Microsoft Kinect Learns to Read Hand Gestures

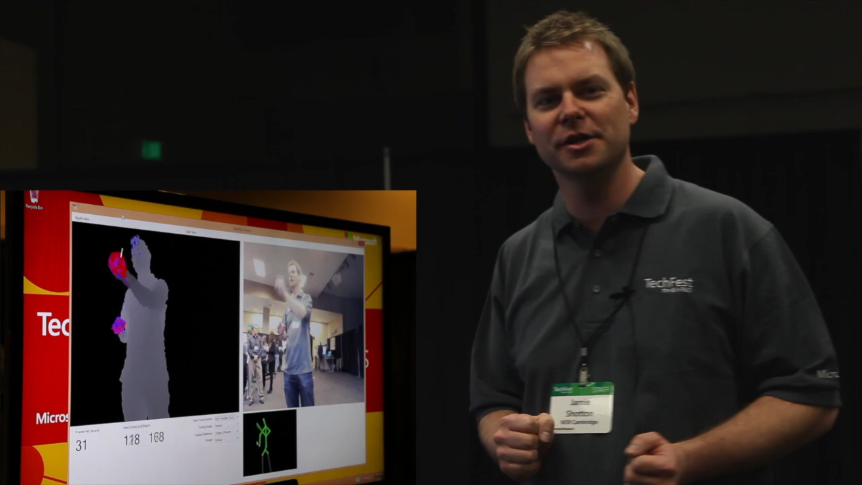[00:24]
This is a research project we've been doing in Cambridge at our Cambridge Research Lab in collaboration with Kinect for Windows.
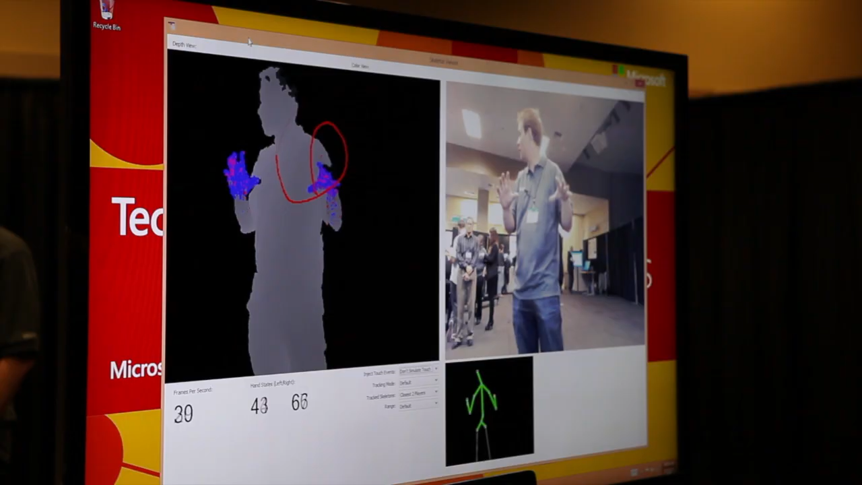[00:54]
And what we're going to show in this demo here is that we've built the ability for
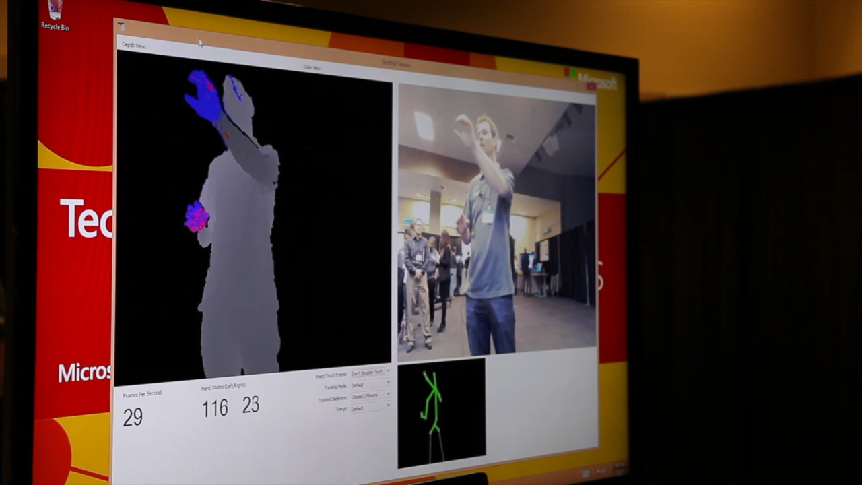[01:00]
Kinect to now recognize whether you're opening and closing your hand.
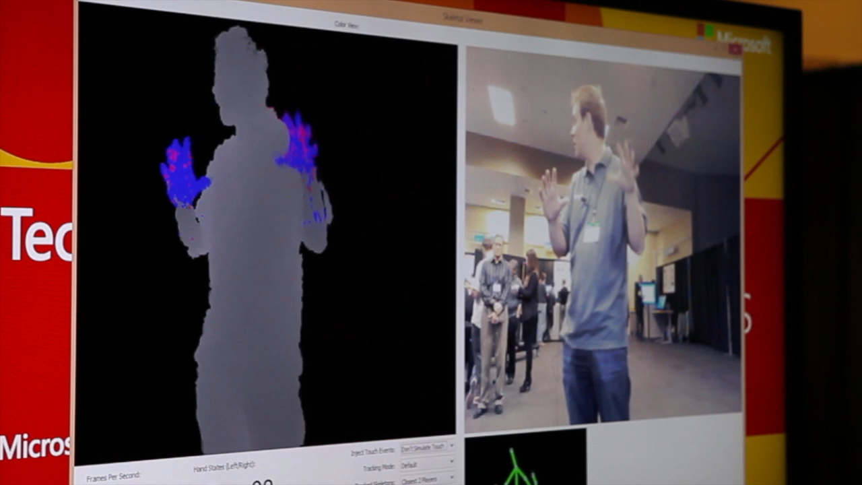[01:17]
So you'll see as I make this transition of my hands from open to closed,
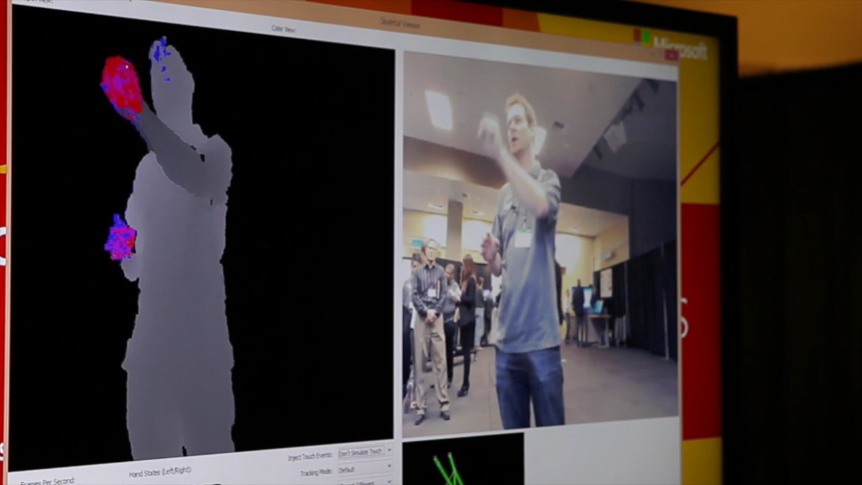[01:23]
the pixels on the hand will, to a large extent, change from open to closed.
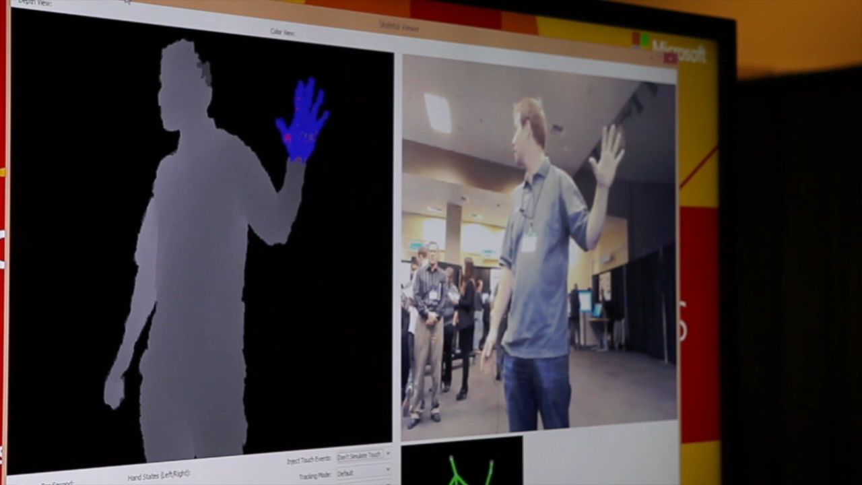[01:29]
And this allows us to get the effect of a mouse click on the screen or a touch event on the screen. So what this is actually doing under the hood is it's using machine learning to classify each